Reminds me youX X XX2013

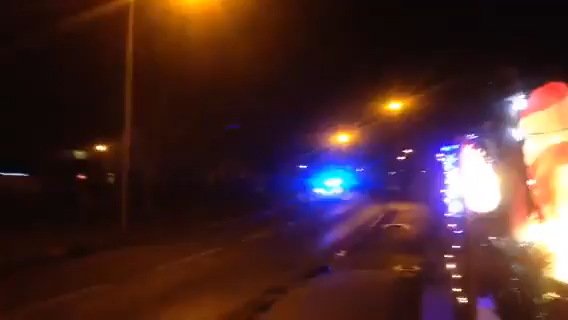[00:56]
And there's a car flashing its lights, and can't you tell by the train, and the Santa, and the flagpole, and the RNLA for lifeboats.